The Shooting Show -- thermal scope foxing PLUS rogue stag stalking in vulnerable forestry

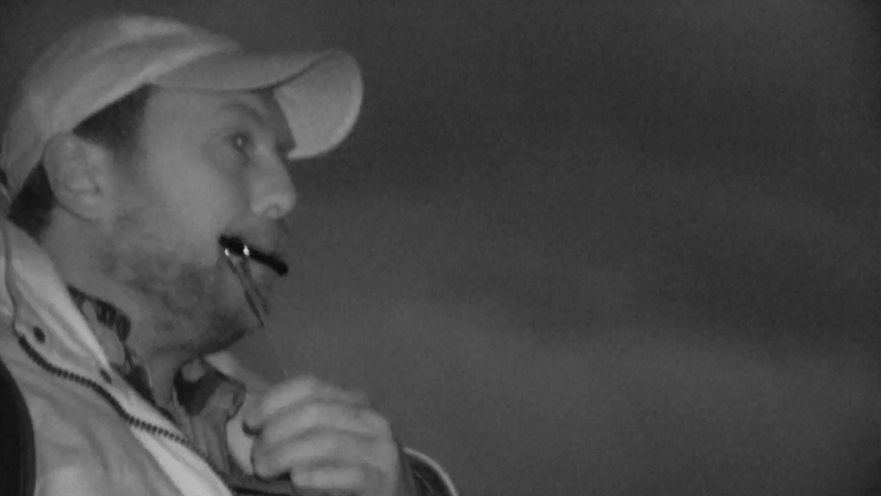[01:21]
What I'll do today is give you a quick run through of how it works, how it operates, how to zero it,
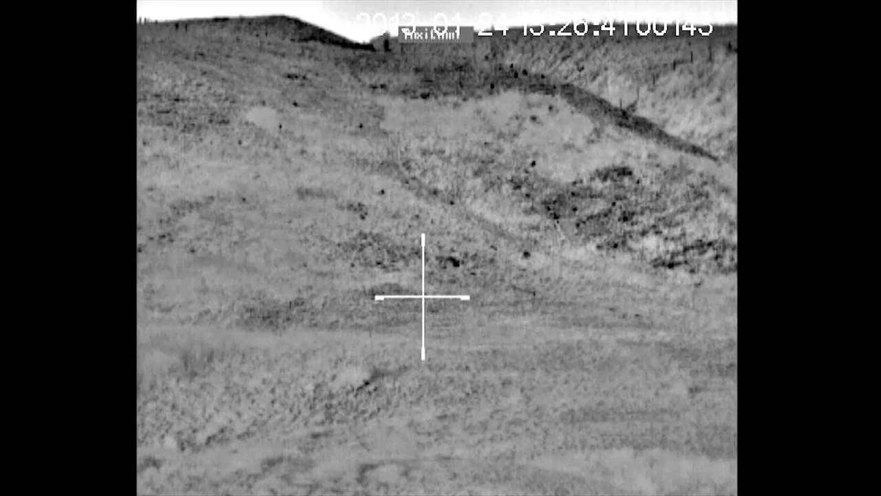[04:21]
and then you will be able to see the crosshair and have a view and image.
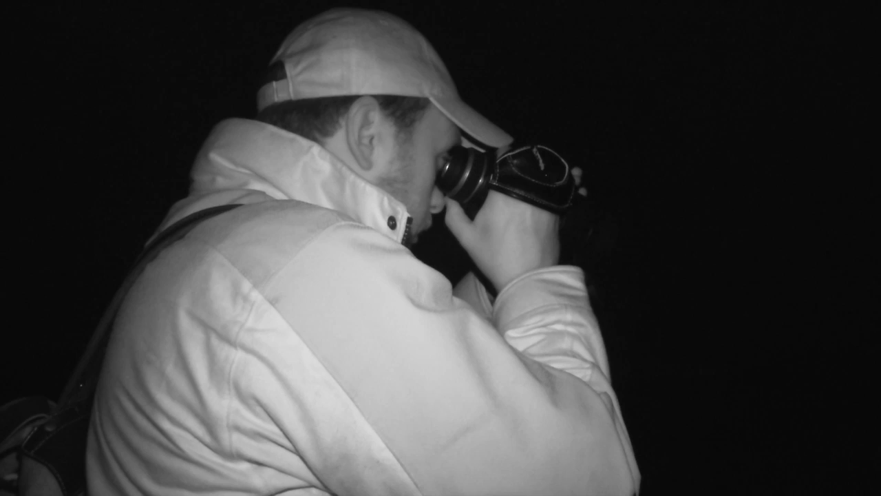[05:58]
we didn't have time to zero the rifle because we arrived a little bit late.
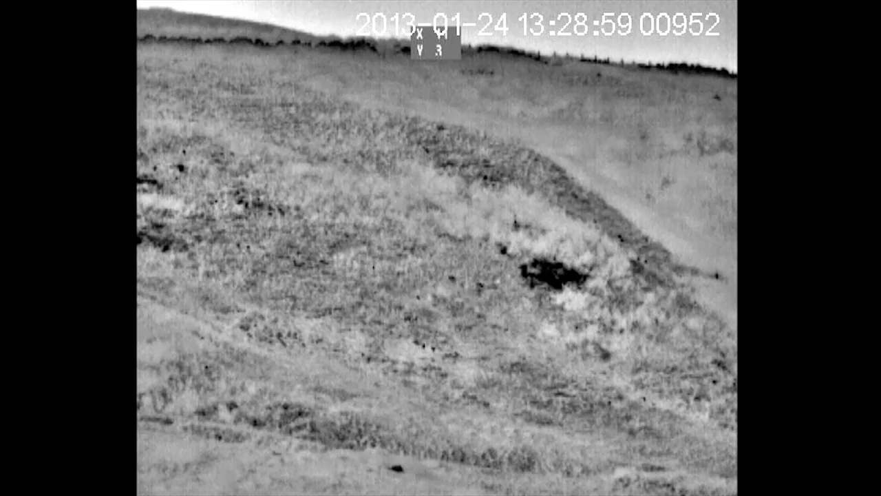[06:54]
it basically just gives you an x and a y and a coordinate when it's centered at zero and you'll have to move it into positive and negative numbers in order to to get it on target is that you've got to treat it like you're actually bore sighting a rifle so everything's the opposite way around.
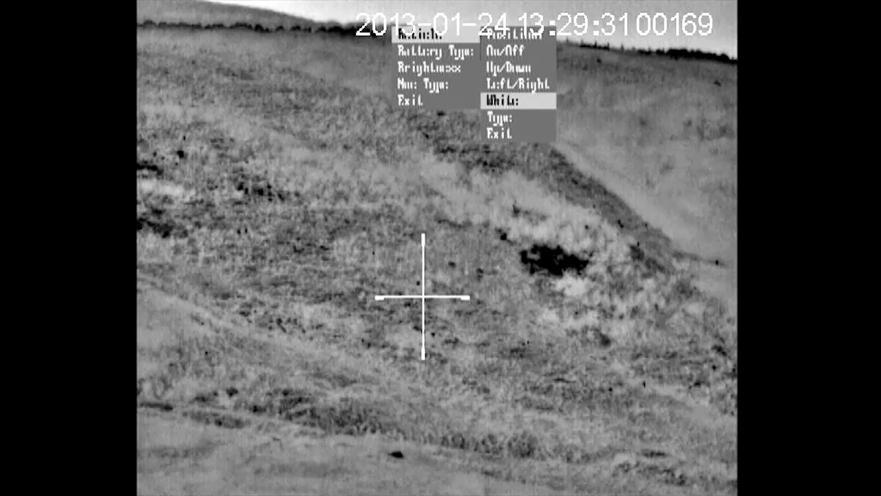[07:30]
The other options are the actual colour. So if we scroll down, scroll down that, we have white, we have black and we have auto. Now as anybody who has used thermal will know,
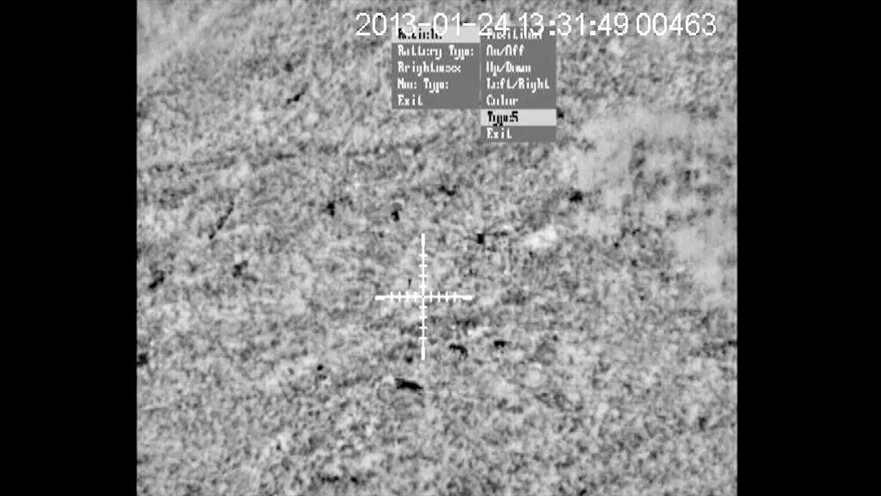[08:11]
Then your next option is the actual type. So you do have a variety of different crosshairs that you can choose from and that's really down to personal preference. And then lastly exit and you're back out to where you started with. And that is really all there is to this scope.
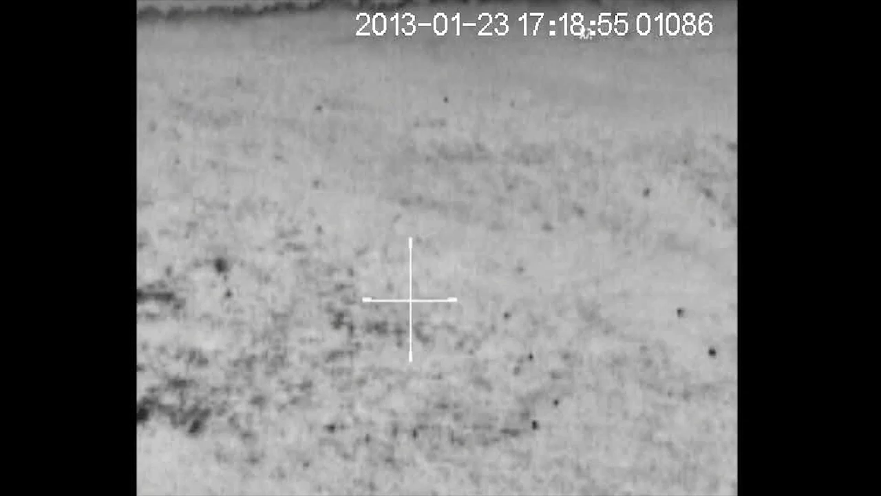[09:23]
And that is how you're able to pick it up. That is also why you can use a thermal during the day. It doesn't need to be cold and at night or dark. It's just differences in temperature that the thermal picks up.
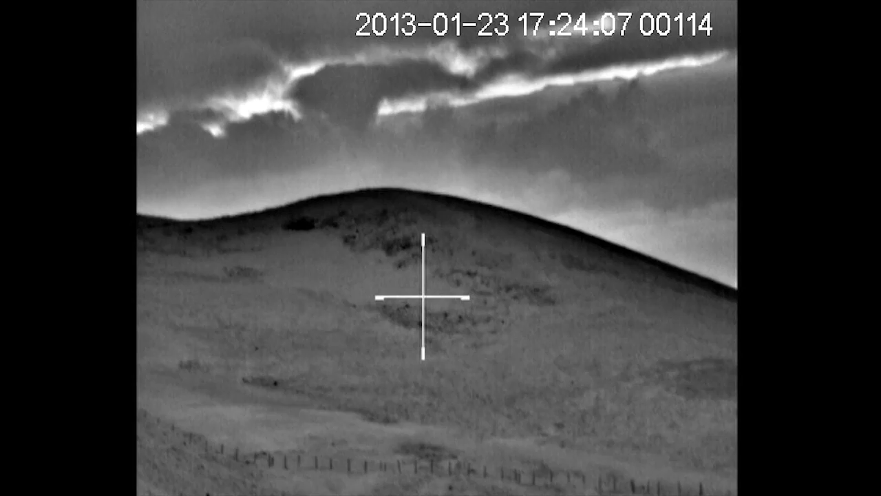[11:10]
I was looking at rabbits at 550 on the hill behind me and there's some cattle in the field up the valley in excess of 1500 meters and I could pick them up quite easily with the thermal scope.
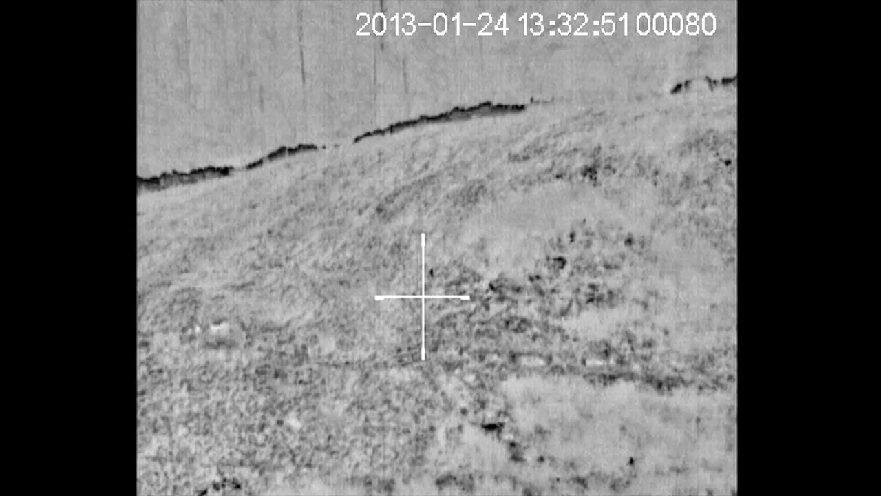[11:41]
You do have the ability to zoom in with this and that's simply operated by pressing this button at the front.
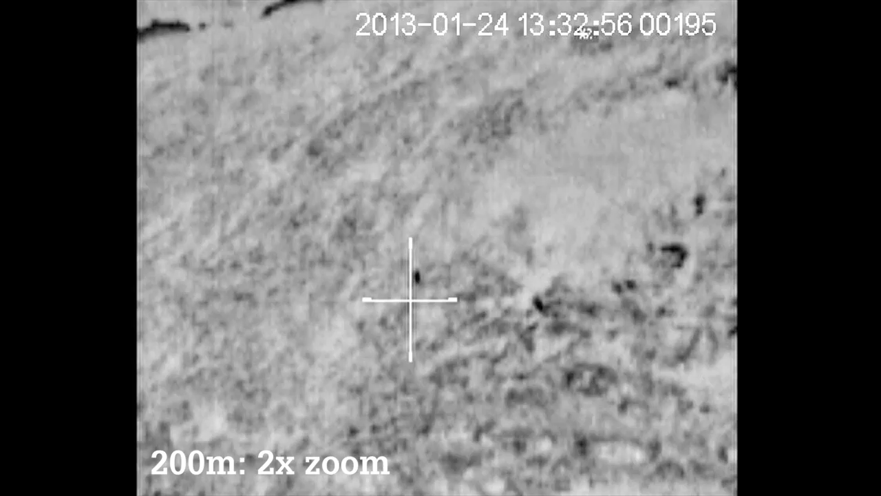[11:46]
Pressing it once doubles the size of the image, pressing it again doubles it further.
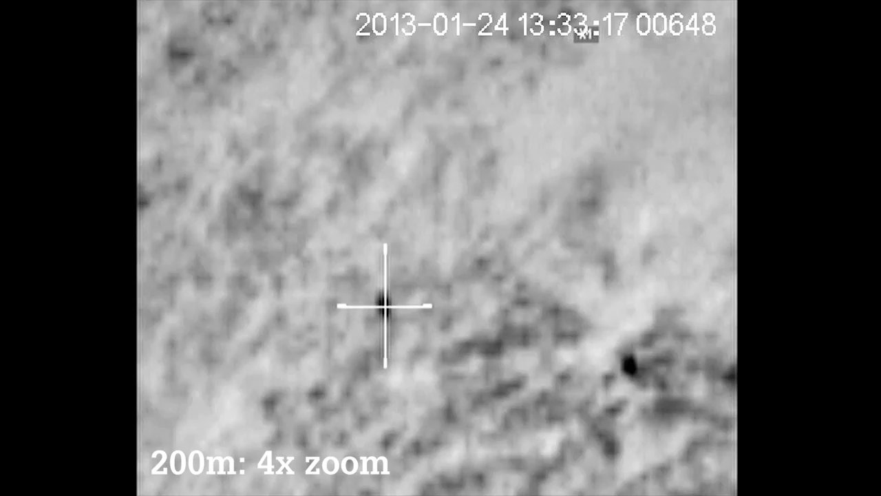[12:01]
What we were tending to do was use no zoom to locate what it is we were looking for and then take it up to two times magnification to place that accurate shot.
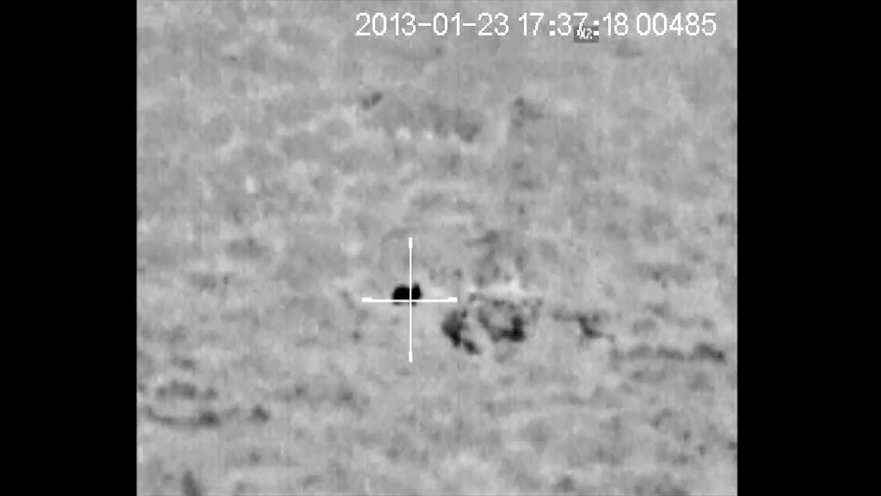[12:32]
As anybody who has used a handheld thermal viewer will know, judging distance at night with a thermal image is incredibly difficult. The best way to do it is to get objects that you know
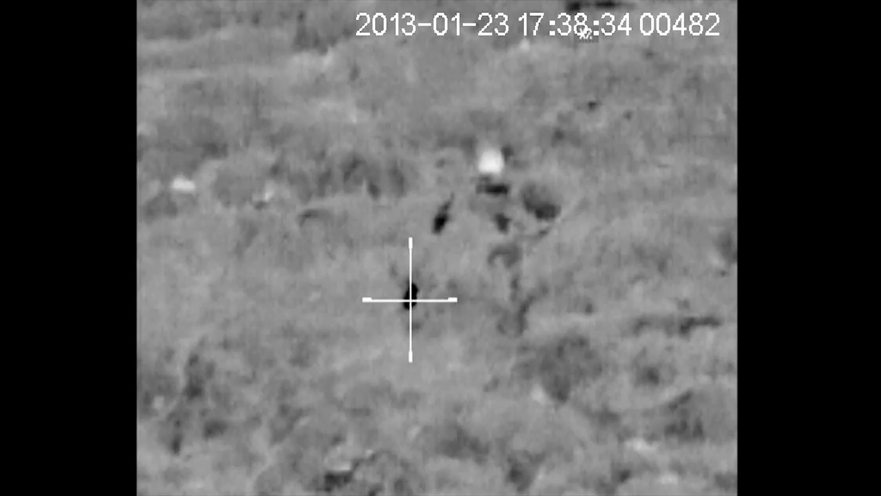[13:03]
especially if you're practicing shooting rabbits, you will soon get to know what a rabbit or a fox looks like and how much of your crosshair it fills at certain ranges.
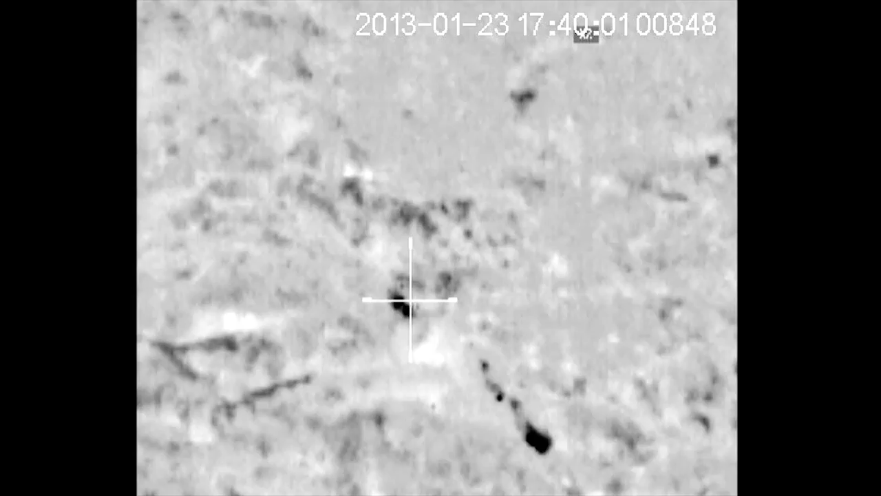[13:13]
Eventually you'll get to a point where you'll be able to watch foxes coming